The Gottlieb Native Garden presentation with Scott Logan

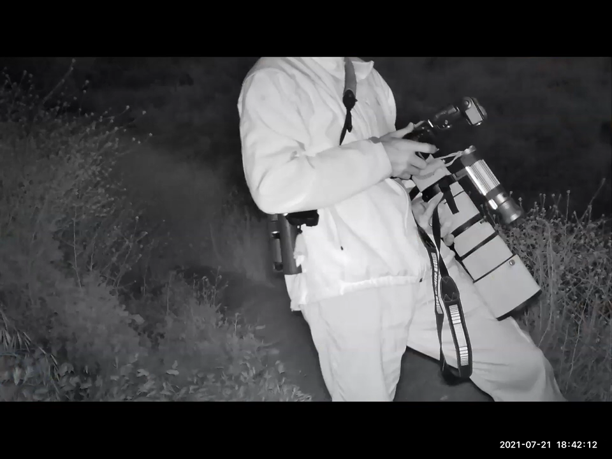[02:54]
In this image, one of my trail cameras captured me as I checked camera settings while shooting nocturnal animals. Here's the bird I photographed that night, a common poor will hunting from a cement swale.